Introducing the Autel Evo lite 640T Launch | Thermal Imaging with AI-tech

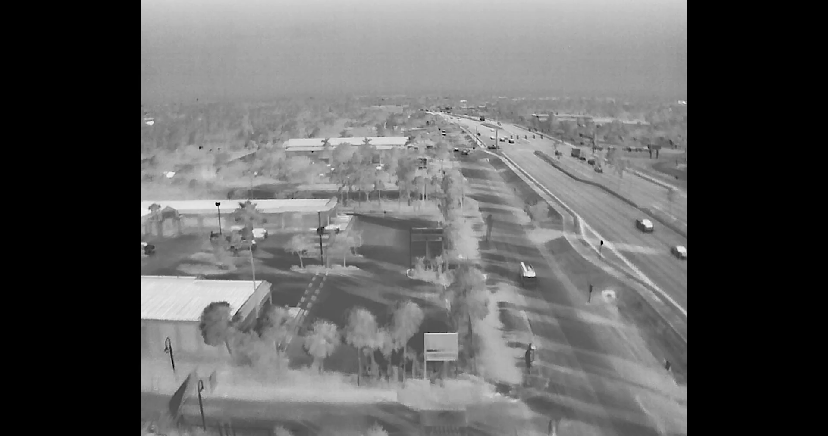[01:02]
The thermal camera comes in with a 640x512 thermal sensor and is tailored for any task that requires temperature measurements and thermal data.